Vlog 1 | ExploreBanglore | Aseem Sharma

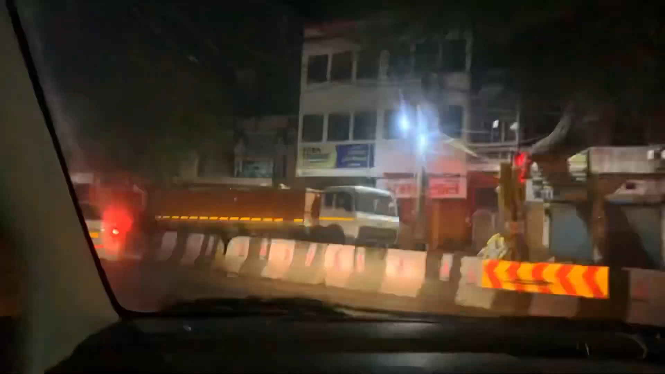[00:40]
अगा है सी एन जी पर वाल है अभी लेकिन काफी भीड़े हैं अ